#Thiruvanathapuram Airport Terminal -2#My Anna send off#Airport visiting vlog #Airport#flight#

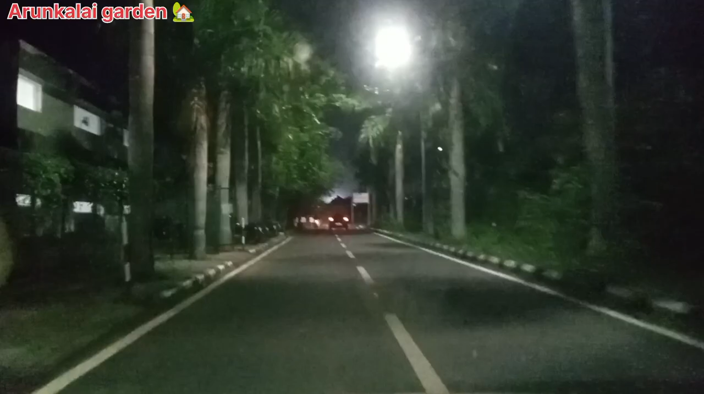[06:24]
ரெண்டு செய்டம் அழக்காந்து டிமாரி செடி வச்சியுட்டுக்காங்க சுப்பரா அழக்கா இருக்கிறது மரமலா